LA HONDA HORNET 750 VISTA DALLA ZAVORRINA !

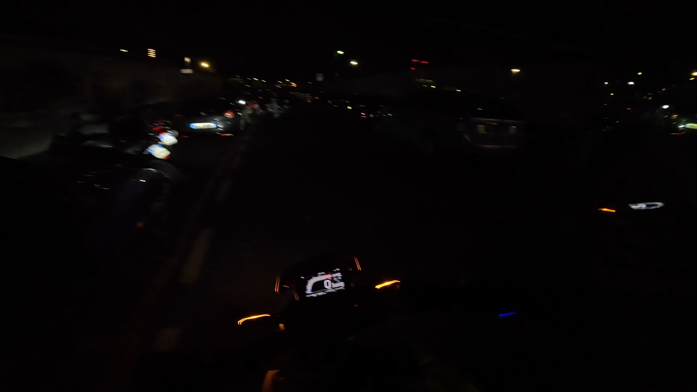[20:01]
Ok, avete visto, ragazzi, c'è un mare di gente. Tantissima, tantissima. E continuano ad arrivare, soprattutto. Ma adesso, per noi, è tempo di andare. Secondo me, in totale, ci saranno, non lo so, un 400 moto.
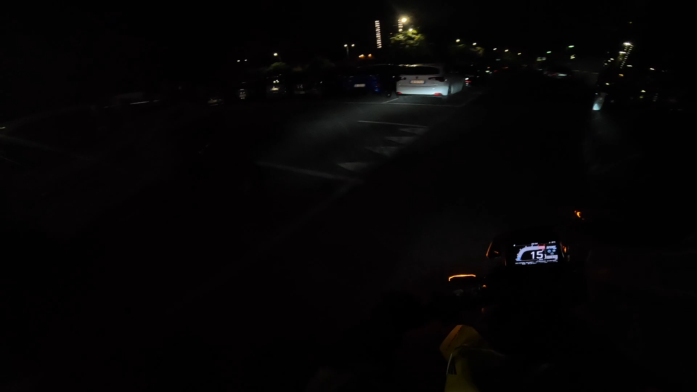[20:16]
3-400, penso. Perché poi c'è anche tutta la via di laterale.
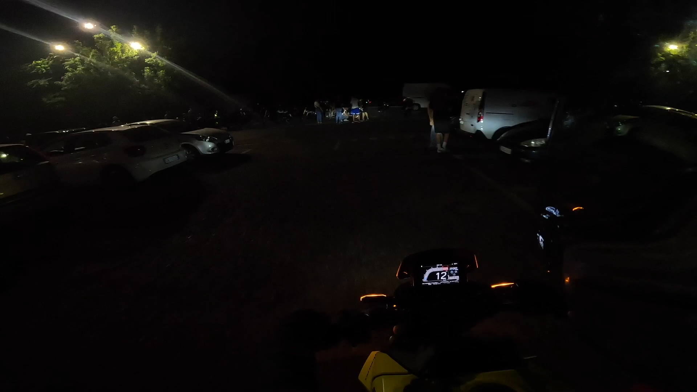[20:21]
Guardate quante moto, ragazzi.
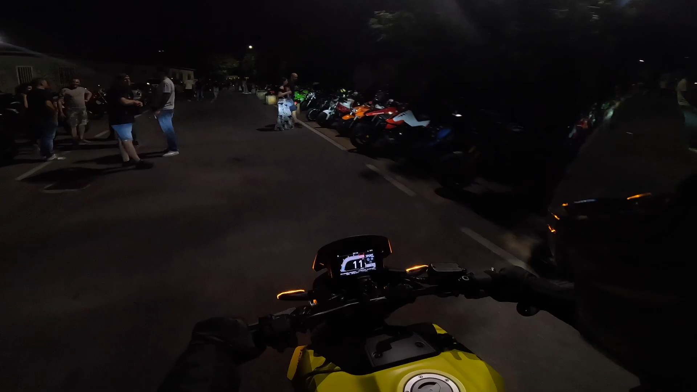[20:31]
Pustrom, transalp, Z1000. Wow, ragazzi. RSV4 addirittura. CVR. Che roba.
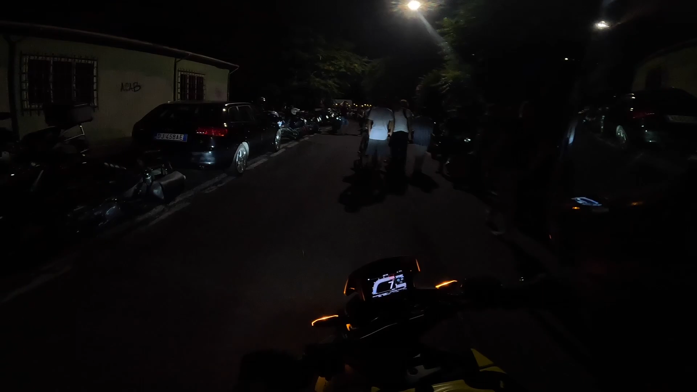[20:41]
A 6.000 XR. E guarda, ragazzi, divertente perché le macchine si incastrano.